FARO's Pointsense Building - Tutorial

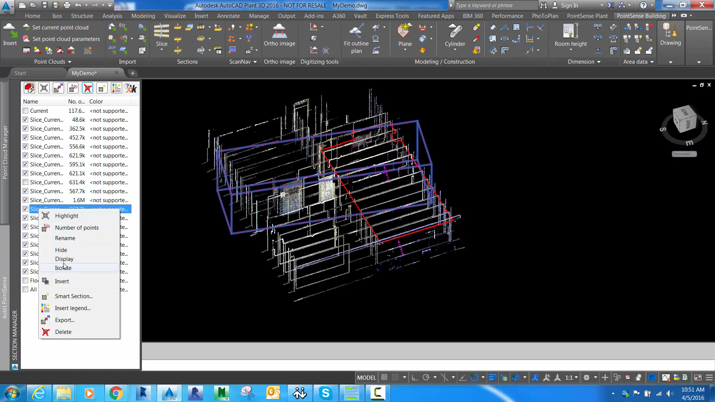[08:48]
And if I isolate one of those sections, you can see the nice cross-section view through the building.